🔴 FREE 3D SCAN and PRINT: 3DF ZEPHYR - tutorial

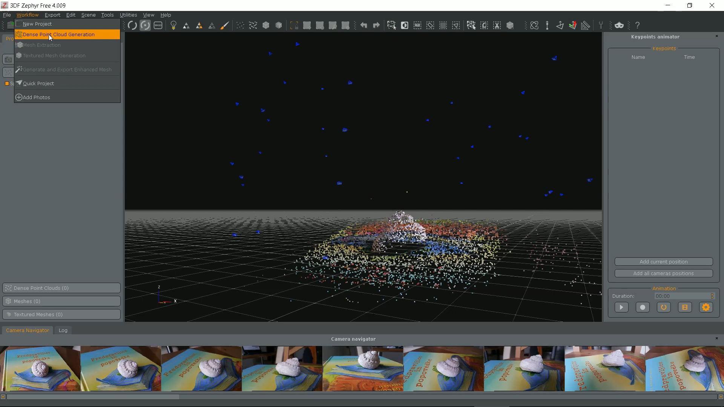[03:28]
It's a dense point cloud generation. Some info. Click next. I'll leave close range and high details.
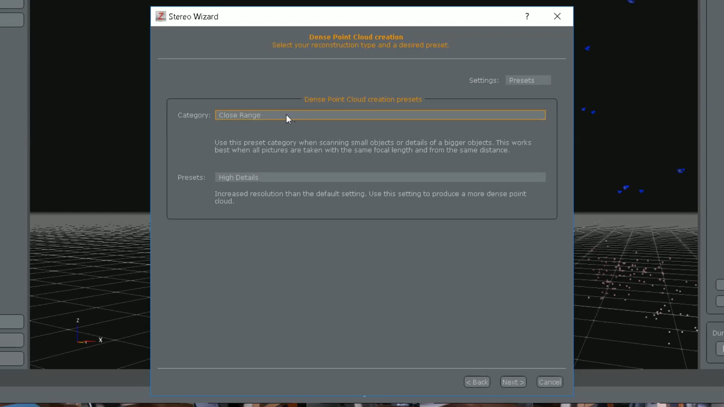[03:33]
Run the process.
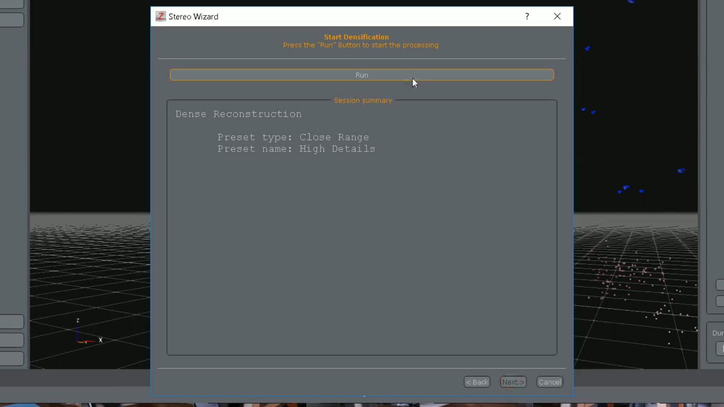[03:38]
This one took almost 30 minutes on my slow notebook.
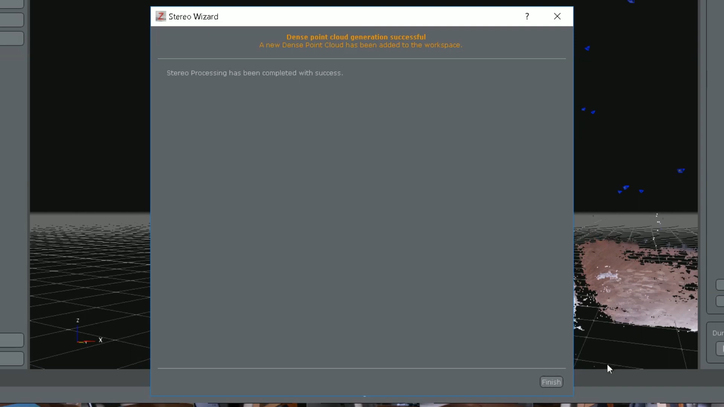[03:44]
Nice result. I'll water level the shell.
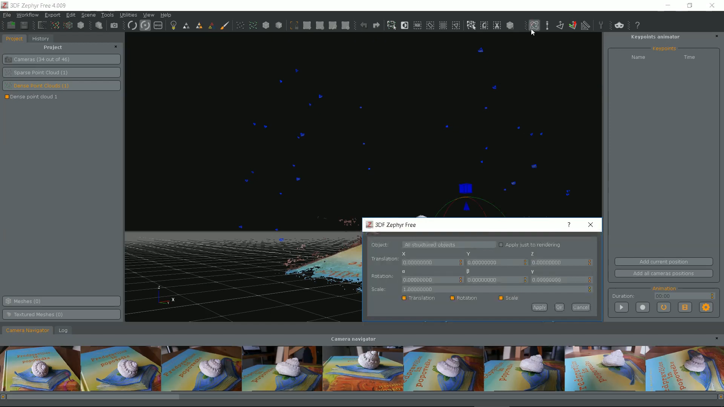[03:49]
Click the little atom or orbit icon at the top. It seems the program made the end object lean.
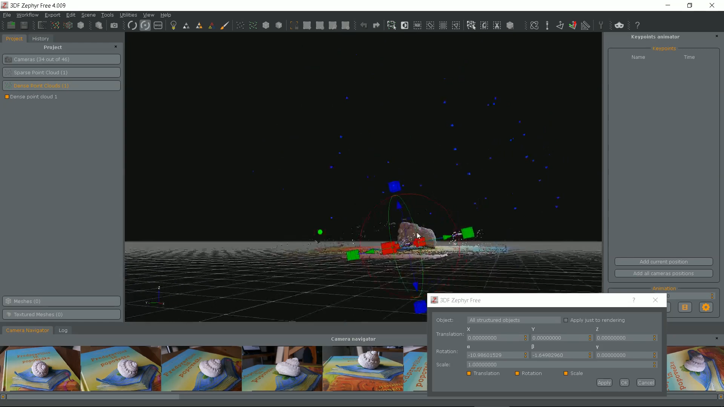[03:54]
Well, it doesn't matter as the problem is manageable.
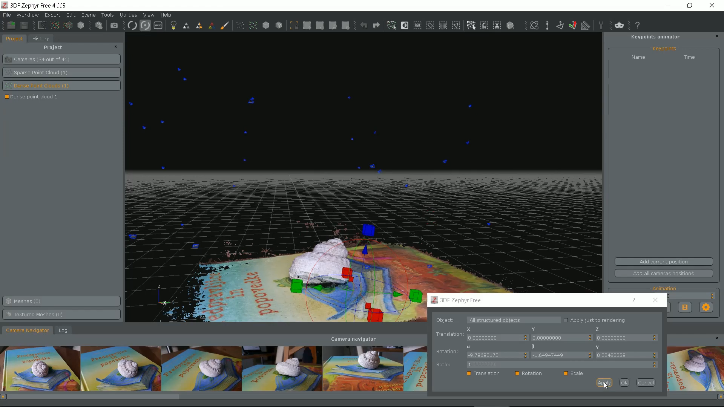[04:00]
At the end I'll roughly cut off the underlying book.
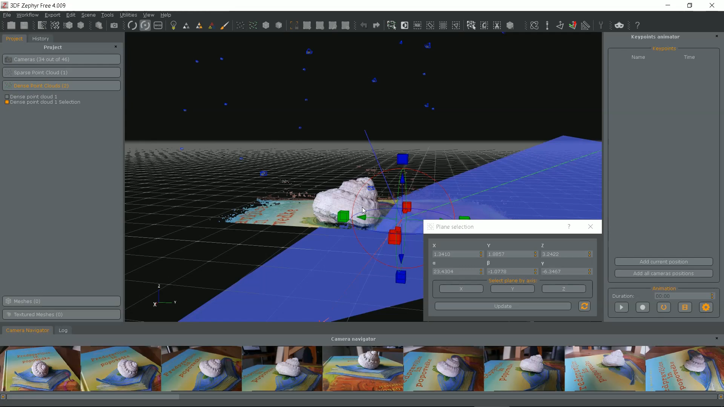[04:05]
Adjust the plane by dragging it and click the scissors icon at the top menu.
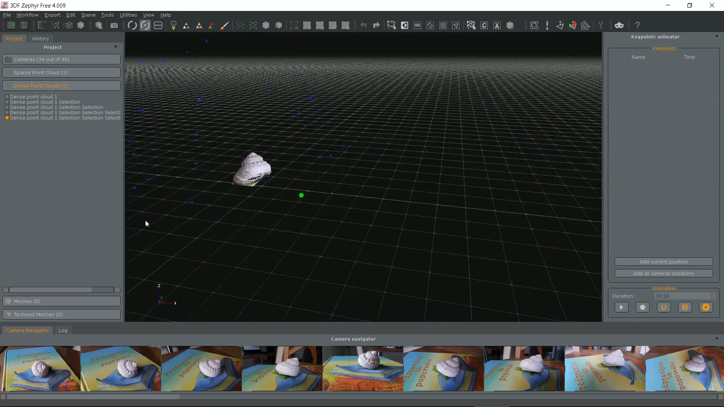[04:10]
The next step in our workflow menu is mesh extraction. Leave the last selection or choose the one you like. I'll leave close range and high details.
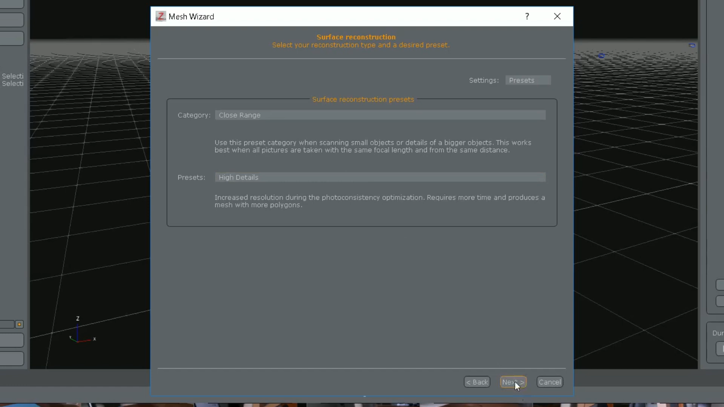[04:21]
Next and run the process. It took 2 minutes.
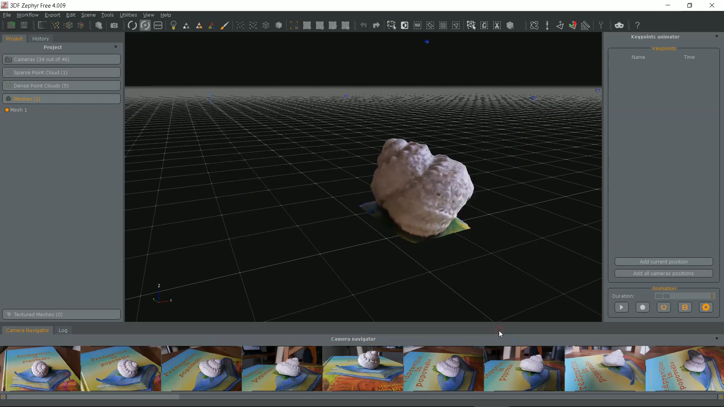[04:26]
It looks like a real seashell in augmented reality. Now we just need some stinking rotten fish. No wait! The bottom still needs a small cut and a fill to make it perfect.
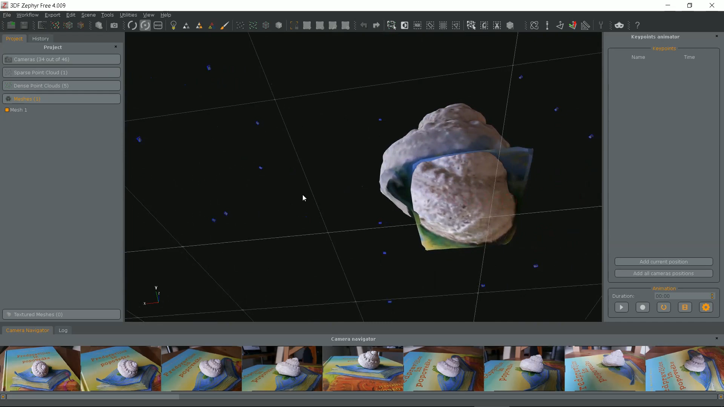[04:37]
I'll use a plane selection tool and a cut again.
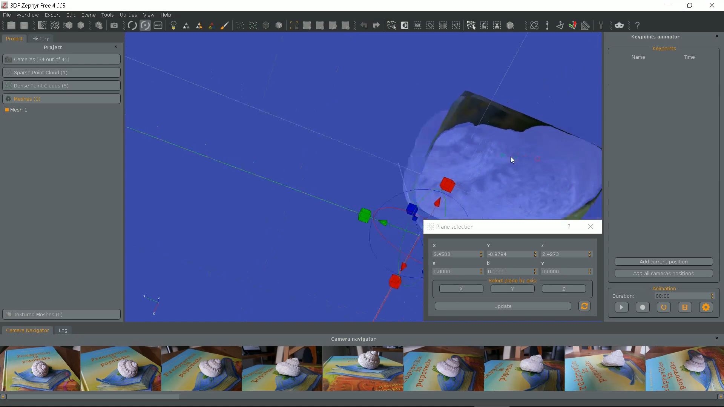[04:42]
Bottom fill will have to wait.
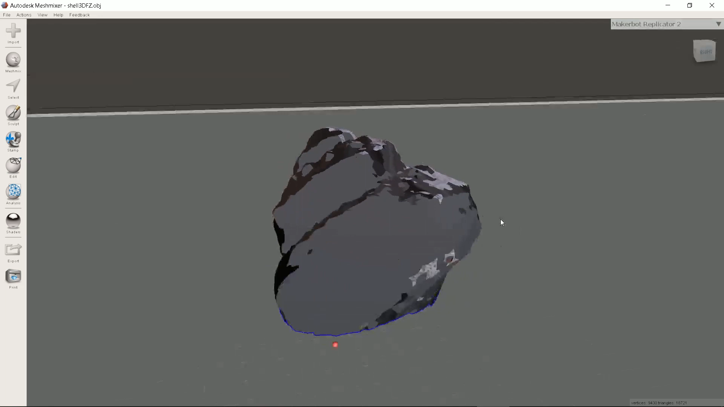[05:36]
For error checking I click analysis icon on the left and then auto repair all.
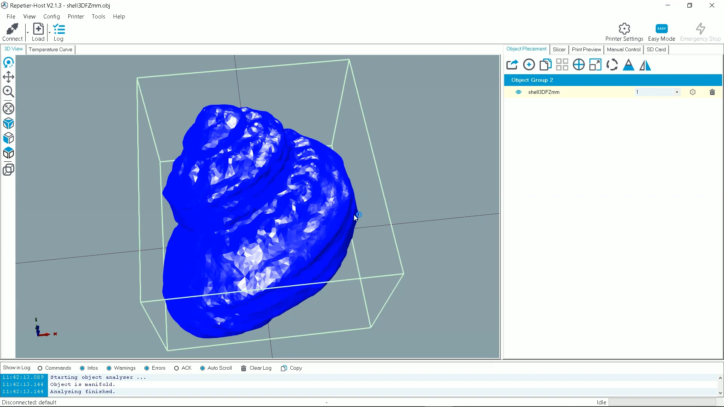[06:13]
As in the recap program the Zephyr also makes a 7 times smaller object.